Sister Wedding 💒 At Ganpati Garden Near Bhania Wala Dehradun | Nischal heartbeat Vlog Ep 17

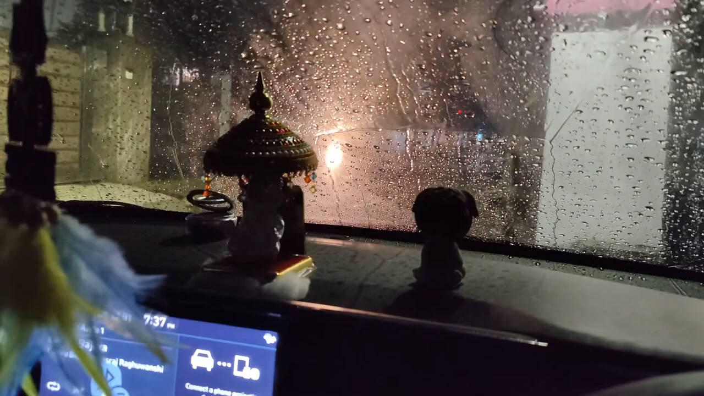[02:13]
हम फटाफट वहाँ पहुँच के आगे का वीडियो कंटिन्यू करेंगे, थोड़ा सा रास्ते का भी व्यू दिखाएंगे आप सभी को।
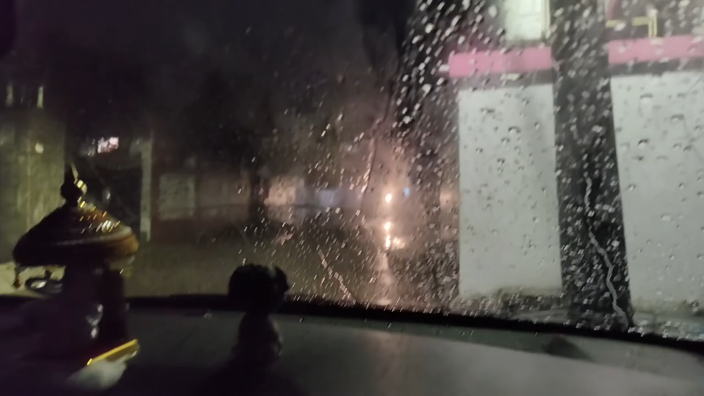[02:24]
और बारिश देखो बहुत ज़्यादा हो रही है, बारिश बारिश बहुत हो रही है बाहर, और फुल टू मज़ा आने वाला है, बहुत ठंडा हो रहा है, मज़ा आ रहा है।
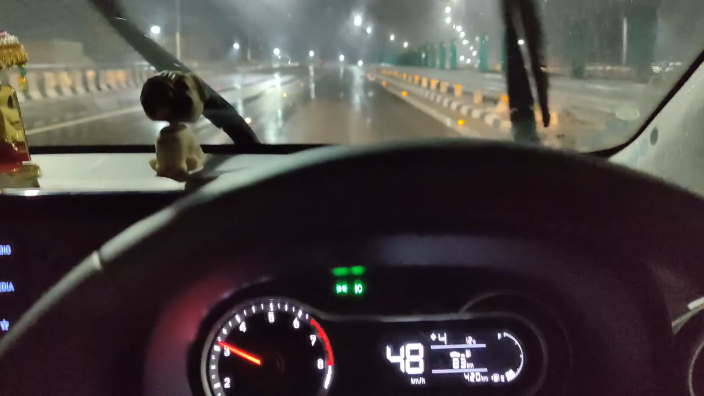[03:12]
बस ज़्यादा तेज़ नहीं राइड करना है, क्योंकि नाइट का टाइम है और अच्छा मतलब रिस्की है,
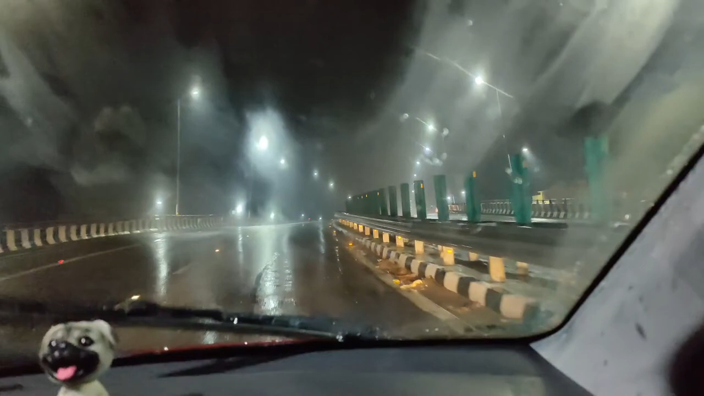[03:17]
आराम से चलाएंगे, बारिश भी हो रही है। तो ठीक है गाइस वहाँ पहुँच के हम लोग करते हैं वीडियो कंटिन्यू,
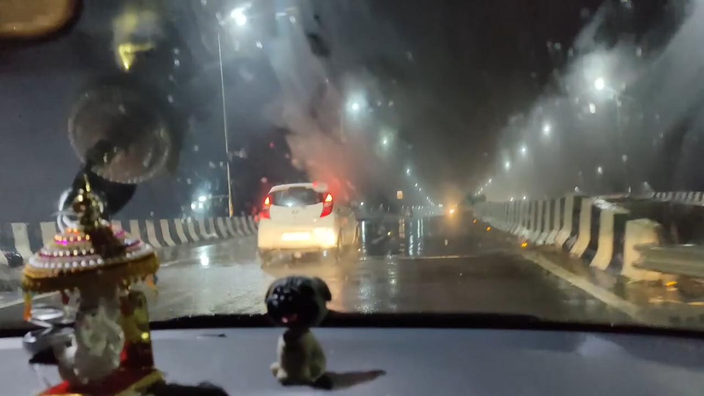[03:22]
है ना, आप लोग बने रहो, और आई होप कि यार सब कुछ अच्छे से शादी हो जाए, फ्रेंड की सिस्टर की कोई प्रॉब्लम ना हो।
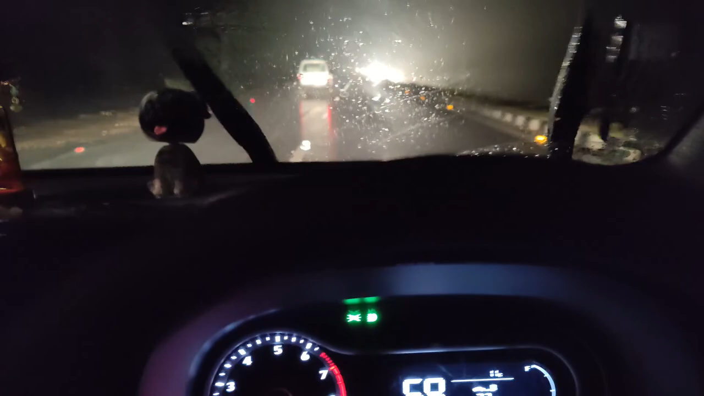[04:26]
देखो गाइज यार गाड़ियाँ कैसे निकल रही हैं, खटाखट डर भी लगता है कभी कभी, आराम से जा रहे हैं इसलिए हम लोग।